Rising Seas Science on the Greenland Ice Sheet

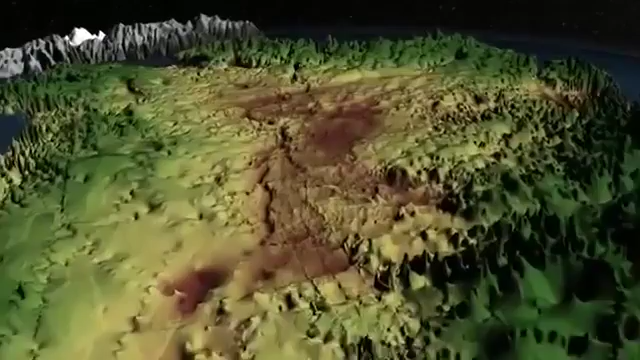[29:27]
I mean, we discovered this giant canyon system from the data from Operation Ice Bridge. That is correct.